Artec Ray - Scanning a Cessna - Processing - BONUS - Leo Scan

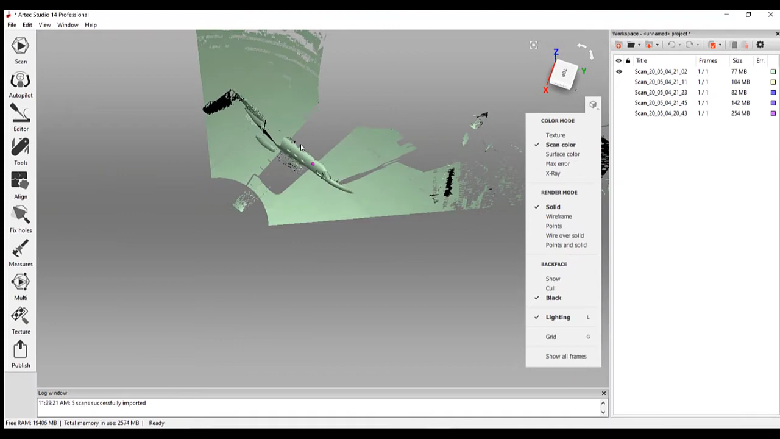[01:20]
data from these various scans. So we're going to go into our eraser tool.
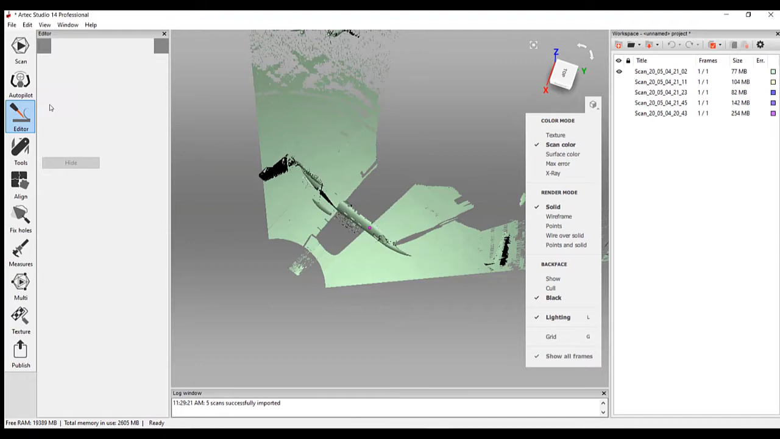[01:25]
We're going to pick the lasso tool.
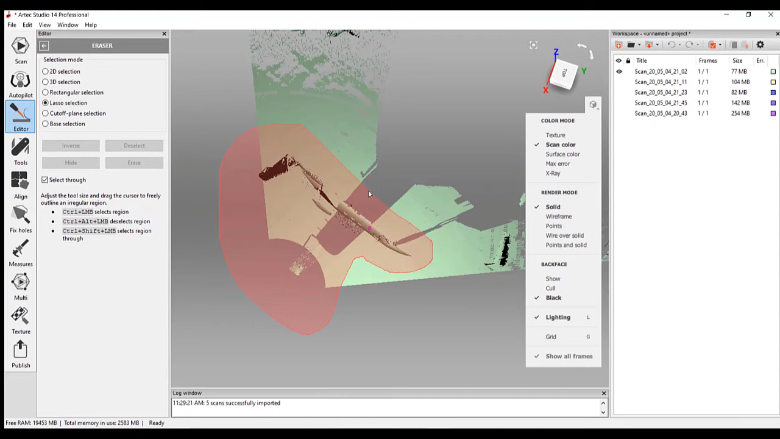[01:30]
And what we're going to do is we're going to do a top-down view and erase around the plane, click the inverse, and then click erase again. And now we're going to do this through all of our other scans.
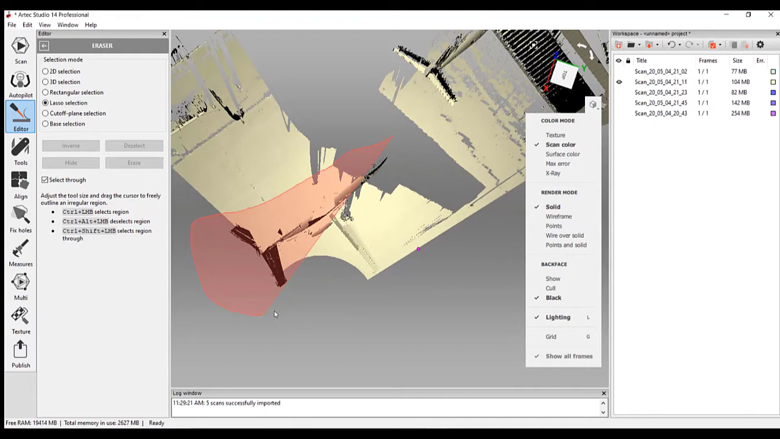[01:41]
And we're just going to keep what we do need to align everything.
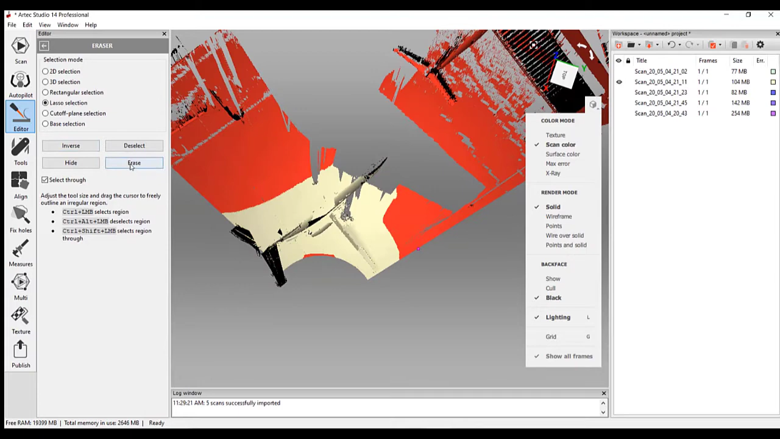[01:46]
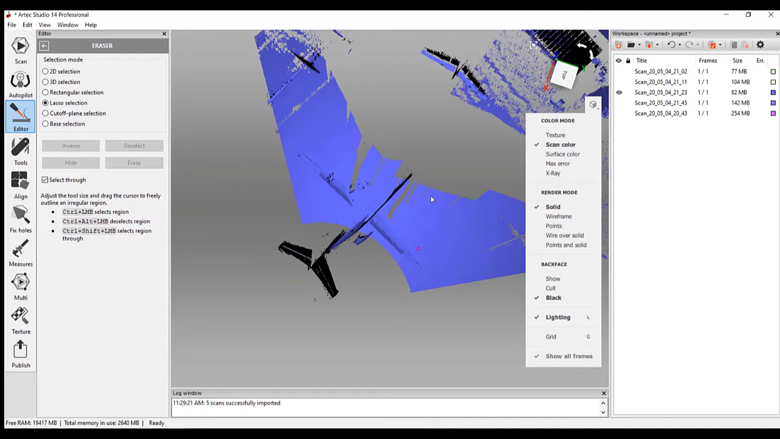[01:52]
So we're going to keep going through this again. We're highlighting the plane and some of the ground,
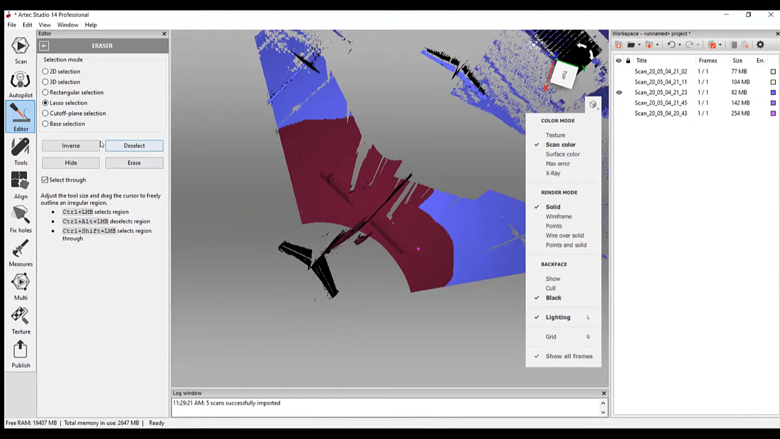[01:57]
and then we click inverse, and that just switches it to everything that's around.
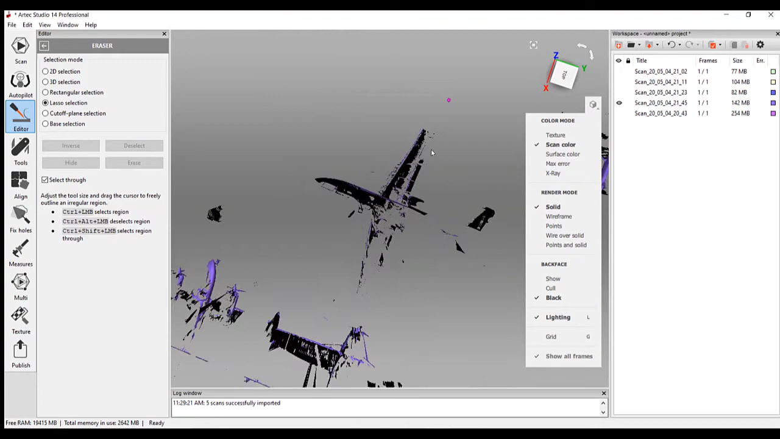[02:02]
Since the scanner does collect a large amount of data, as you can see here, we're going all the way around.
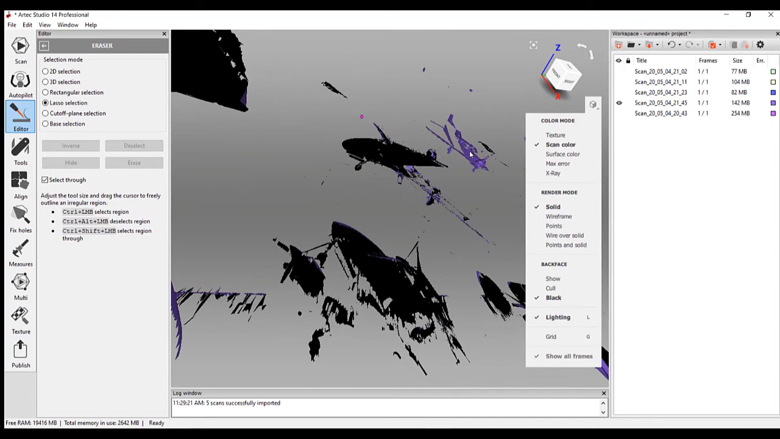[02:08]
We've got some other planes that are in the area. We have the hangar.
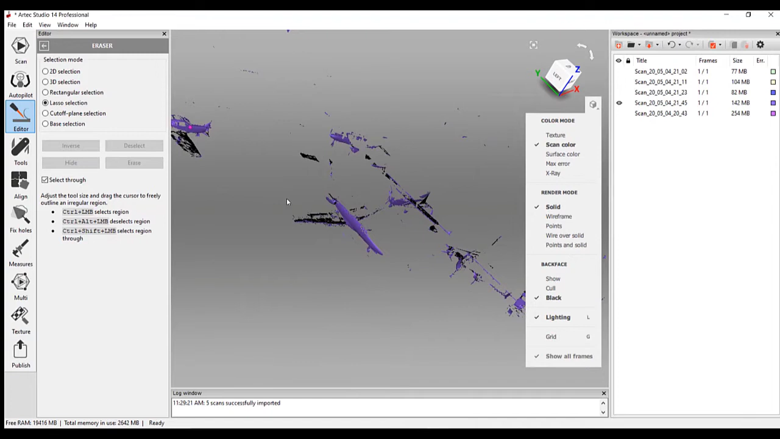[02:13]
So we really just want to deal with that one small little area. Okay, just a few more here. One last one.
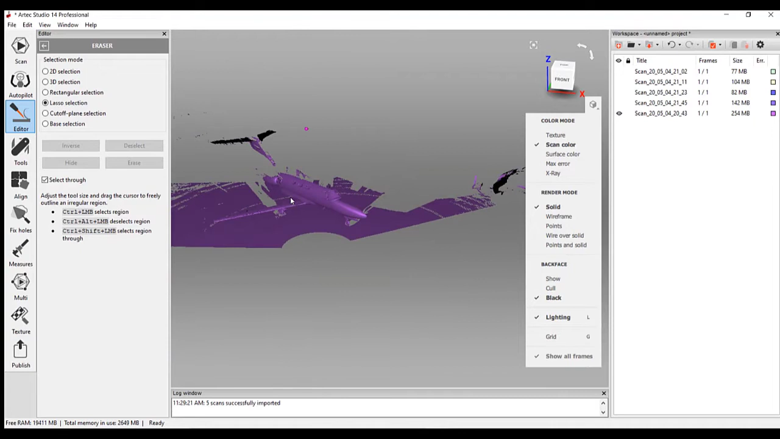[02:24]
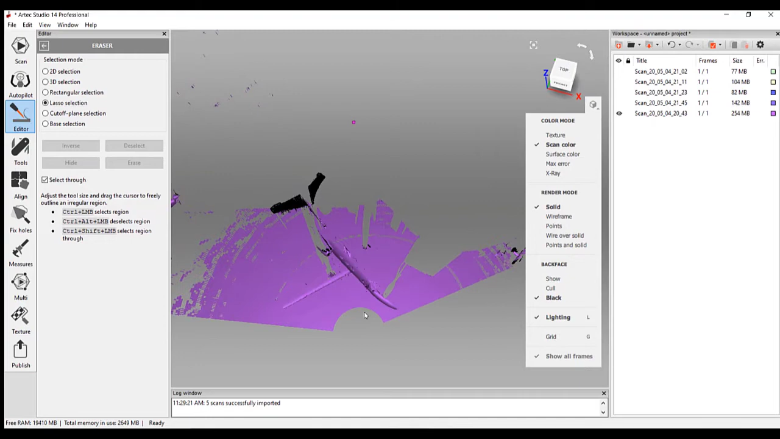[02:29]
Okay, now you'll see that we do have the ground in here in the scan data. That's fine.
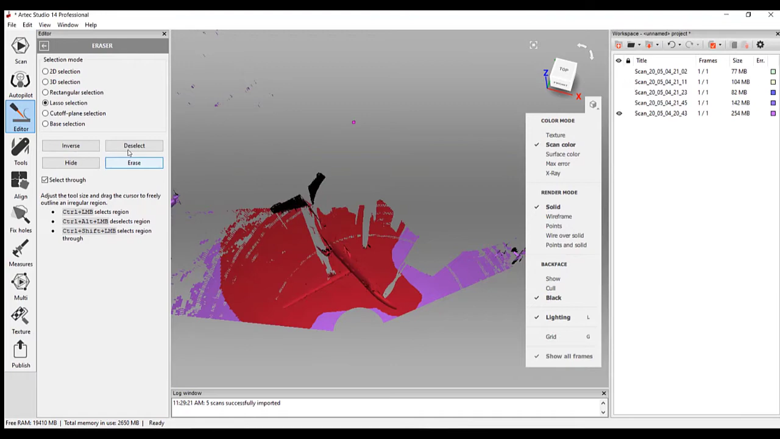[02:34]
We're going to get rid of that after we clean up the majority of all the outlying data.
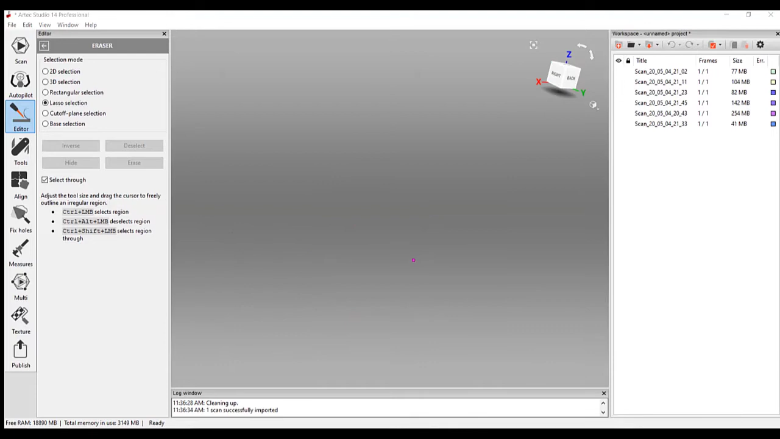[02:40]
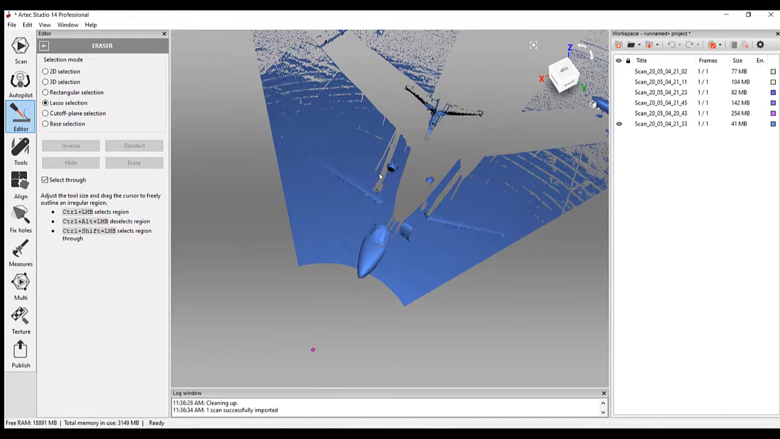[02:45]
All right, and you can use many different tools,
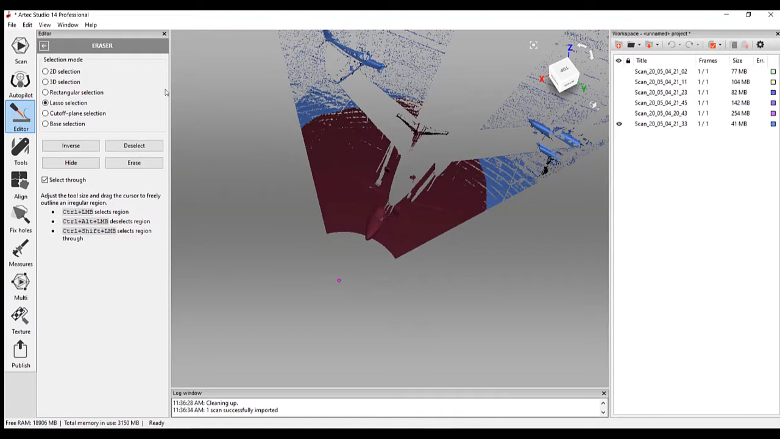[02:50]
but the lasso really is the fastest, and then the inverse, which is actually one of my favorite tools here.
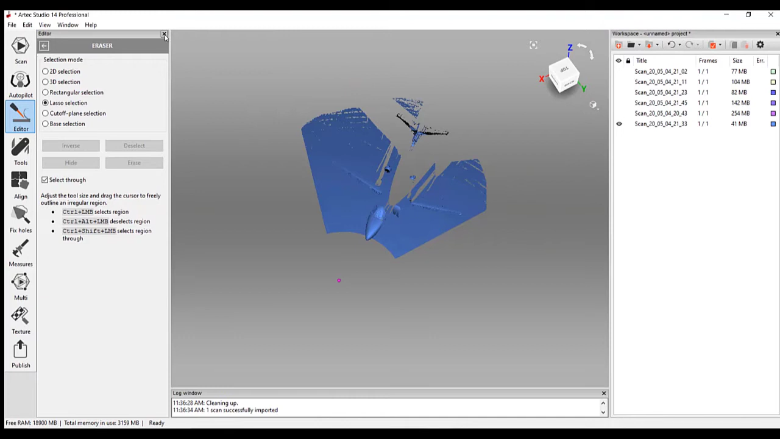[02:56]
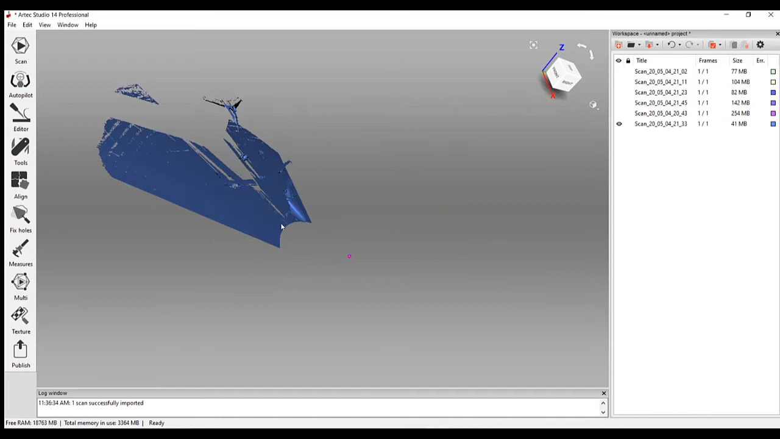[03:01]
All right, so you can see the ground is still there. We're going to go back in and once again, one by one, erase the ground.
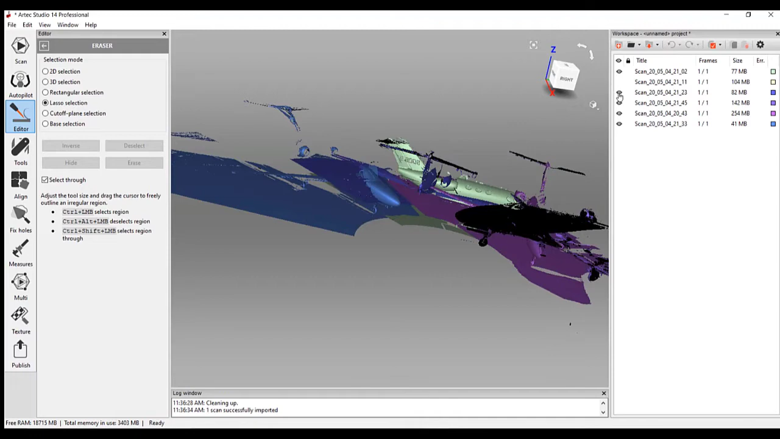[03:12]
Very easy. This time we're going to use the cutoff plane selection. Just really quickly kind of paint the ground.
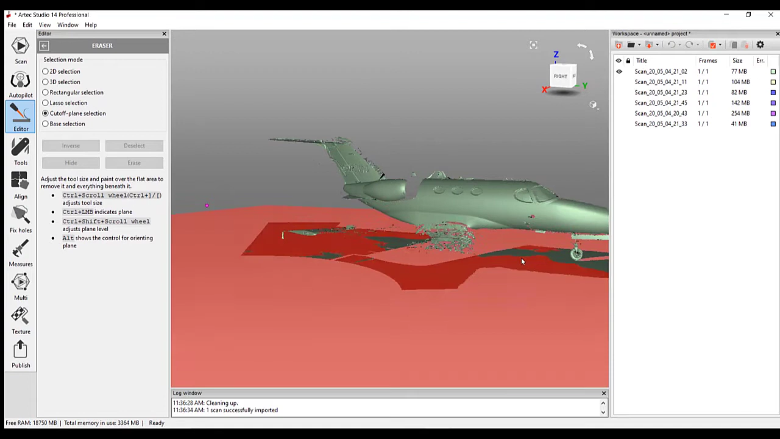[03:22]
Just a quick little swipe, and it's going to notice that you can raise and lower it as you see that I'm doing right now.
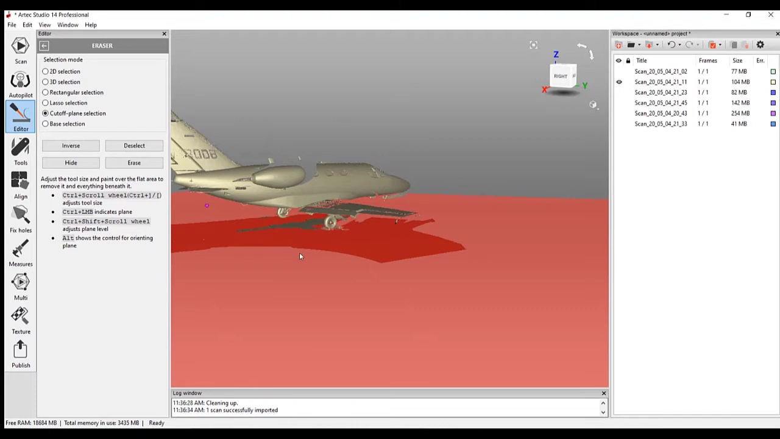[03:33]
And just like the previous process, we're just going to keep doing this over and over. And this will make it easier for aligning everything, because when you're aligning,